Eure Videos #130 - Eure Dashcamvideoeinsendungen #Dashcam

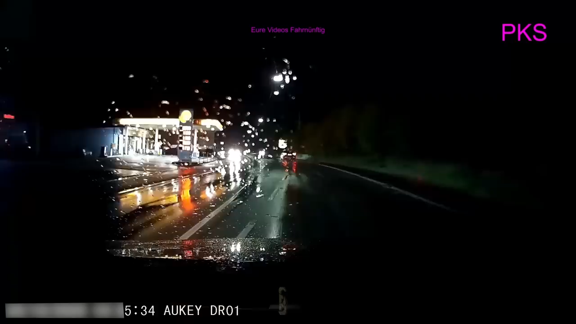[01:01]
Bescheuert oder was, du Vogel, ey? Piep? Nur Idioten! Hier rechts fährt gleich ein schwarzer Audi vorbei, dem bitte folgen.
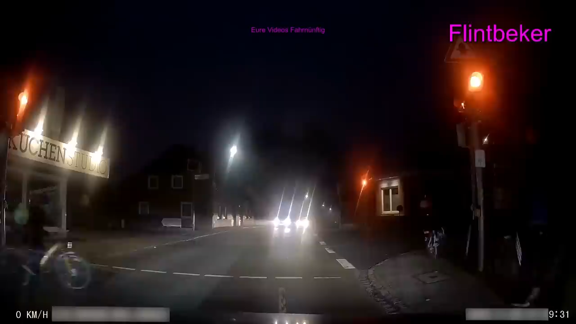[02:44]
Die Fahrradlichter... Eins, glaube ich, kaputt, das andere gar nicht eingeschaltet. Verkehrsregeln können sie überhaupt nicht. Da müsst ihr nochmal nachlegen. Da müsst ihr nochmal nacharbeiten.
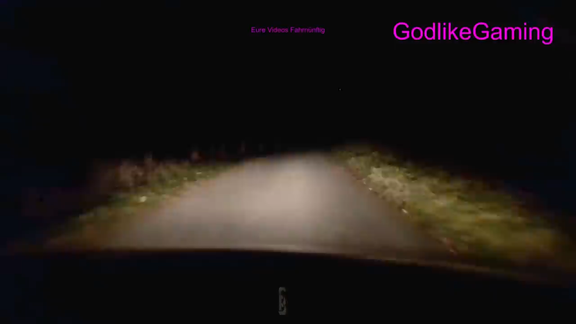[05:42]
Oh. Ja, los. Lauf. Ja, okay, dann nicht. Undankbare Viecher.
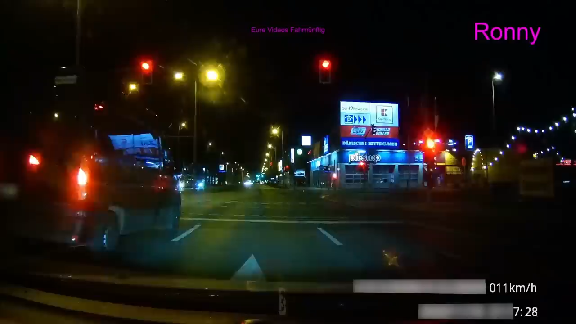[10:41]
denn der schleicht sich jetzt voll in den toten Winkel. Also eigentlich direkt rechts daneben. Und ja, als es dann nämlich grün wird. Alter! Okay. So, ich muss jetzt erstmal Schnee schieben.